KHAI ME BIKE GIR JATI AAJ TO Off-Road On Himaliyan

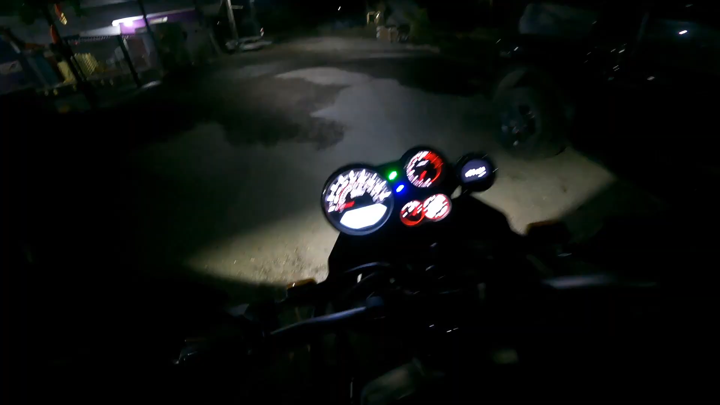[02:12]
ठीक है, तो सुबह सुबह सुबह की 5:13 हो गए,
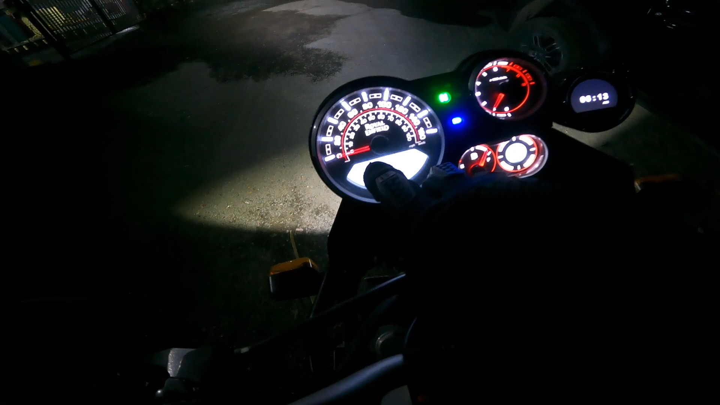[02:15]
भाई आता ही होगा, भाई को बोल दिया कि यहीं पे आ जाना तो आता ही होगा, फिर निकलते।
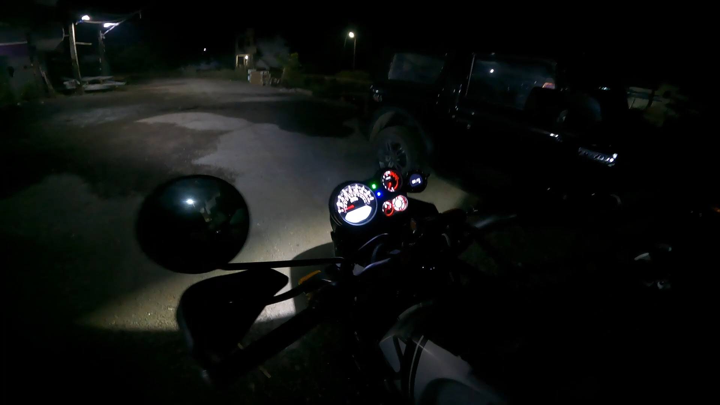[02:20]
ये तो 5:13 आ रही है और इधर 6:13 हो गए, ये घड़ी 1 घंटा आगे है। मोबाइल से सेट करना है, टाइम ही नहीं मिल रहा है इसको सेट करने का मेरे को।